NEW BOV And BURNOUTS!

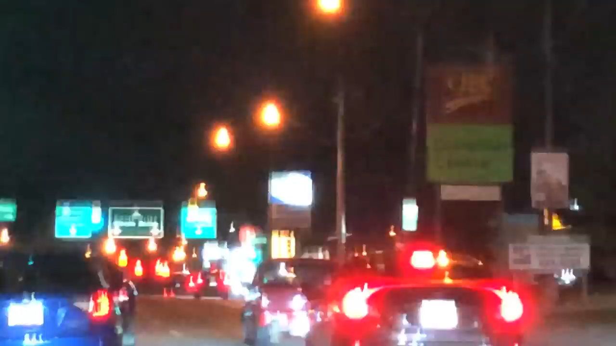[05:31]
light for when it turns green, because it's going to get rowdy. Duly noted.